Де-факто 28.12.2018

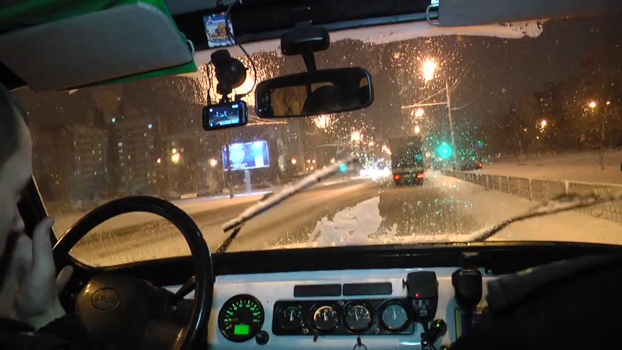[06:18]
А наш наряд поспешил на помощь патрульным, которые на улице Владимирова задержали двух веселых парней, явно находившихся на подпитии.